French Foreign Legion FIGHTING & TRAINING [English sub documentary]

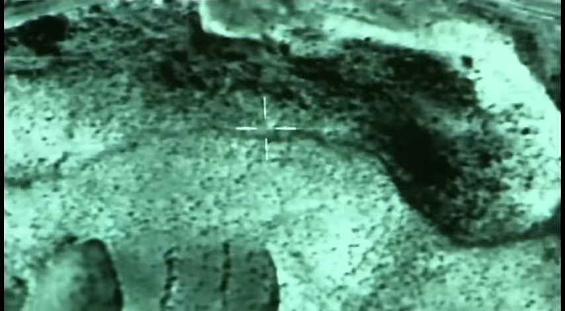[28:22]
Celui-ci va survoler la piste jusqu'à Sperkundai et retransmettre en direct les images qu'il filme. Dans 4 heures, un autre le relaiera.